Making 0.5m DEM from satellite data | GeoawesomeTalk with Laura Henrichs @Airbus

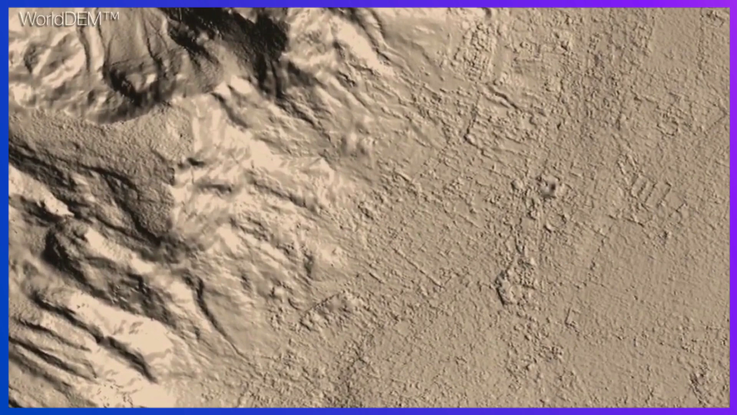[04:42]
So elevation products like our world dam product, product suite covers a whole globe in different resolution up to five meter posting.